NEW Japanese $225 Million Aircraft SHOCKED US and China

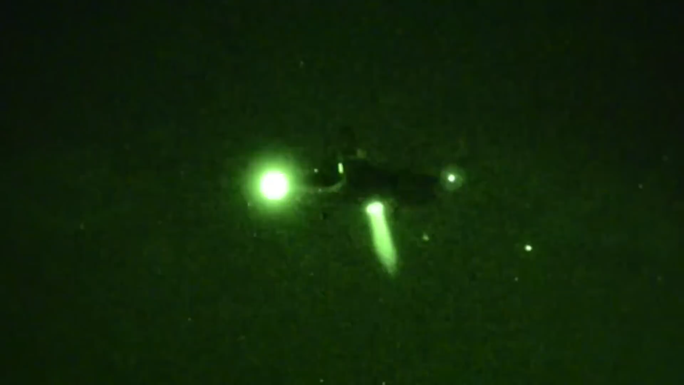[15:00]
which can take off and land vertically the
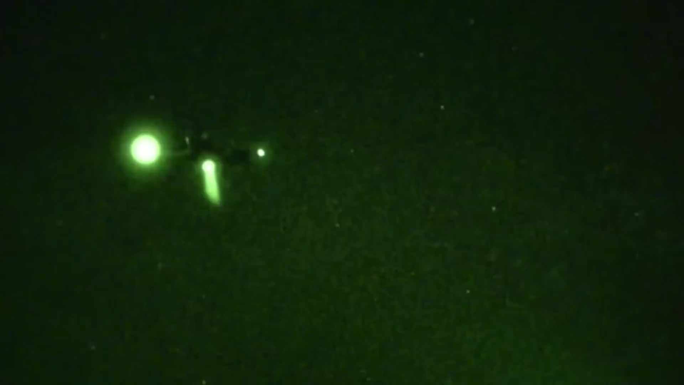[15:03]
lockheed martin lightning 2 model number 35 is an aircraft built in the united states that combines
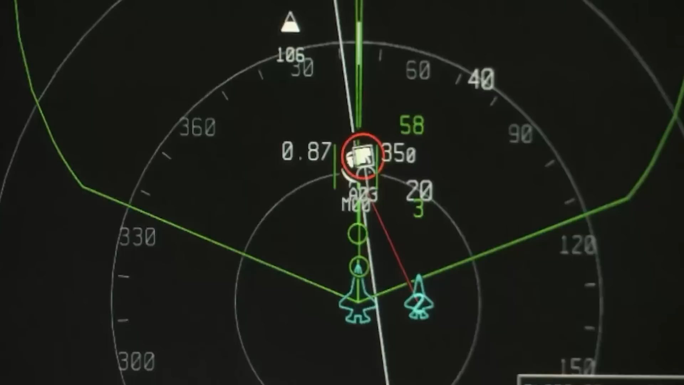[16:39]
and sensors these provide the pilot with superior vision and hearing enabling them to see and comprehend their surroundings more clearly